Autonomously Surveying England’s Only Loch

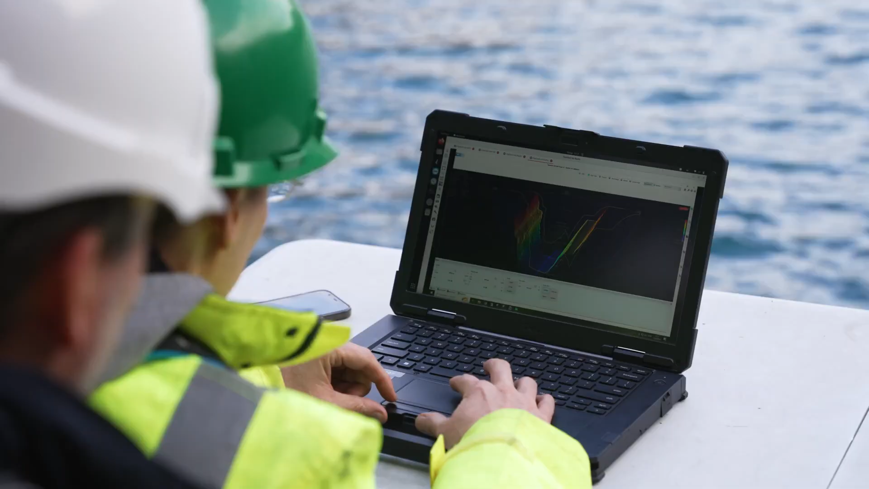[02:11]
He's also monitoring the quality of the acoustic data coming from the multi-beam.
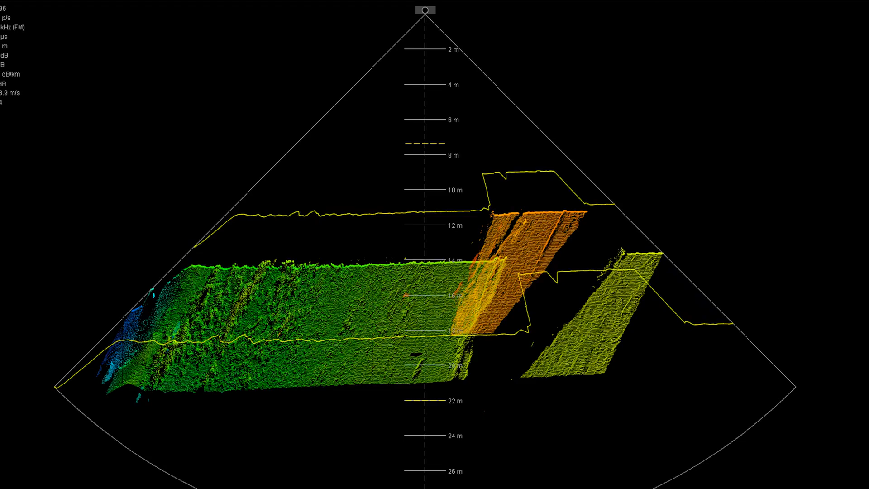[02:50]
What we're doing right now is we have our multi-beam on the on the Marathon Robotics Otter and as you can see I can
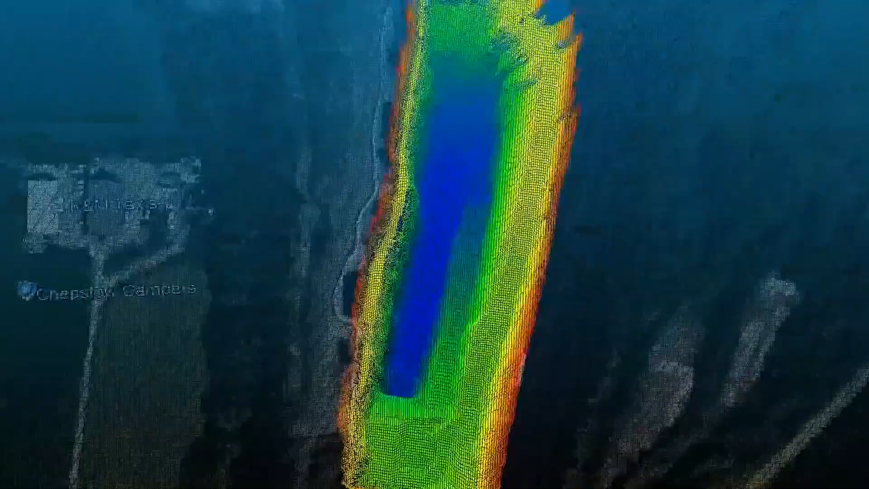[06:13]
We're exploring a couple of wrecks here 30 to 40 meters below the surface and the level of detail we're getting is really incredible.
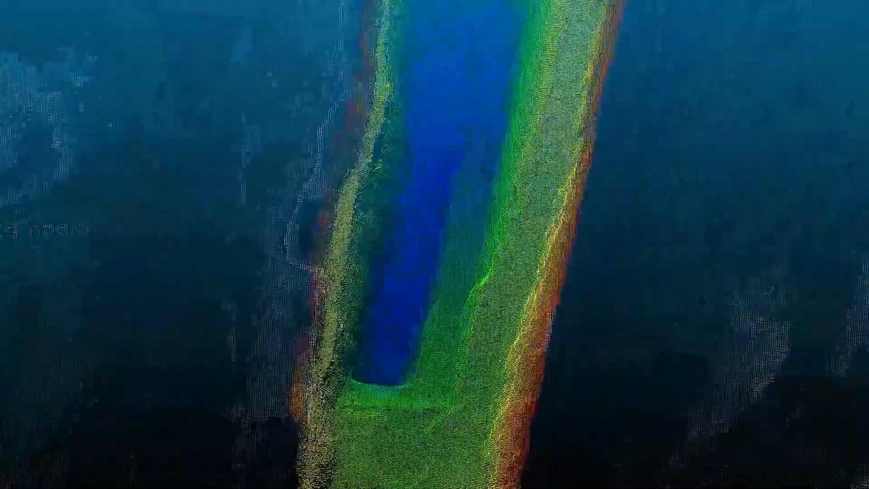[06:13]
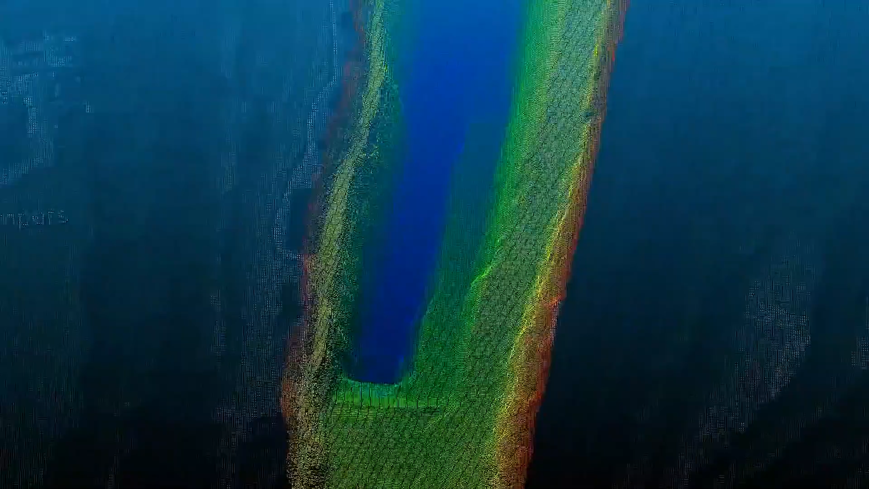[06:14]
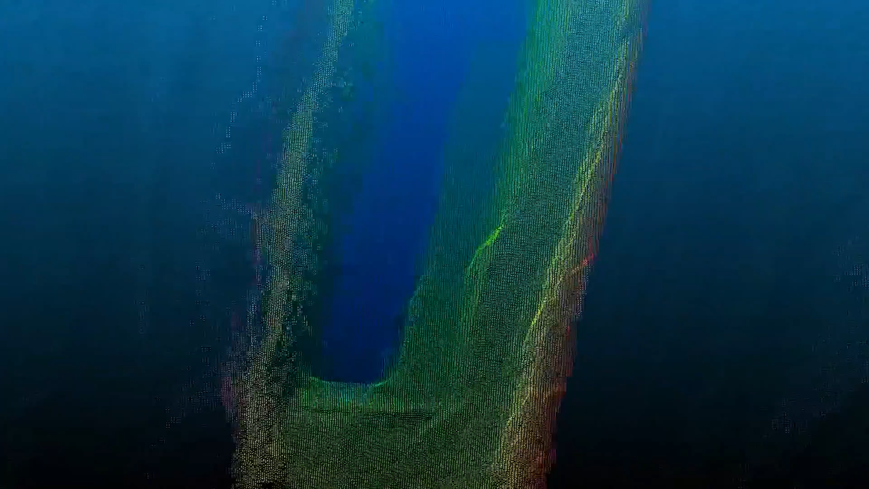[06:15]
The outlines and distinctive features tires hatches and even windows they allow us to easily identify the wrecks.
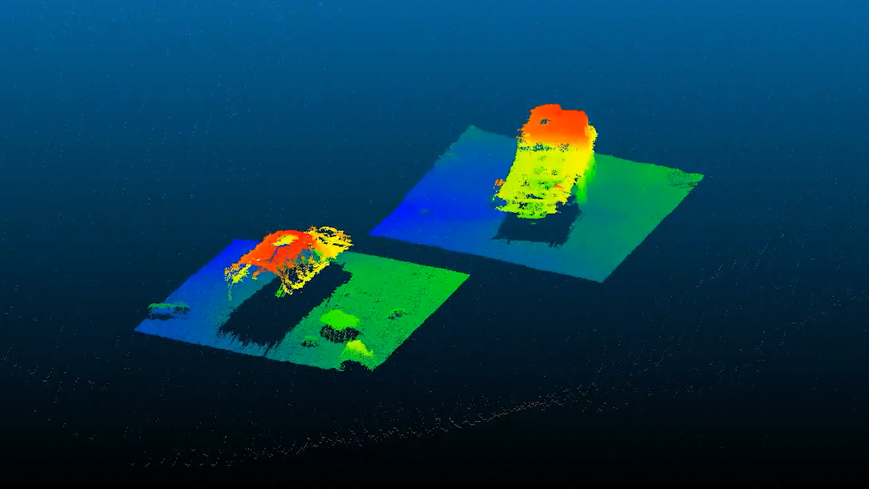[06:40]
You'll see how smooth the solar gates track the changing seabed
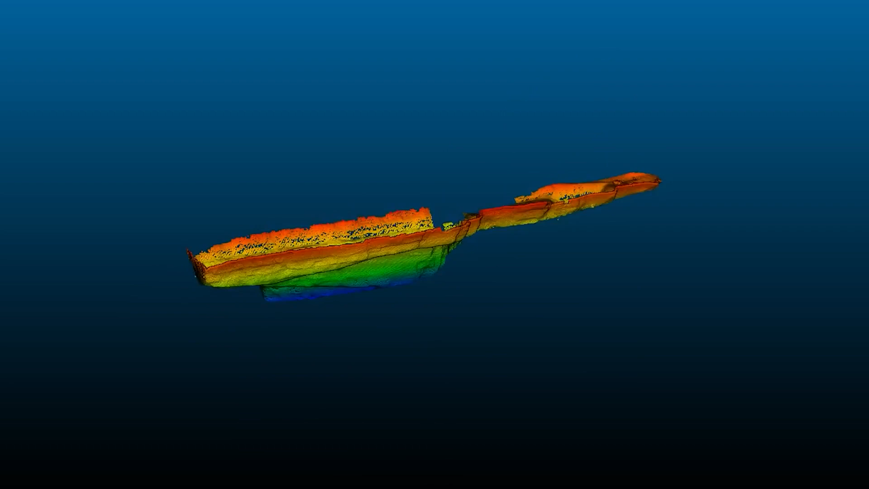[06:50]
So we've just done this pass and can you now follow the other edge of the the wall and then we've done the whole bit in one go?